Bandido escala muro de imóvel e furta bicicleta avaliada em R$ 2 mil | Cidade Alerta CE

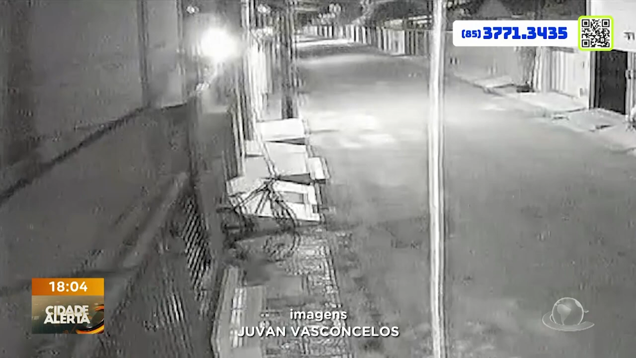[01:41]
E, em poucos minutos, ele localizou essa bicicleta, que você vê nas imagens, e a furtou daqui.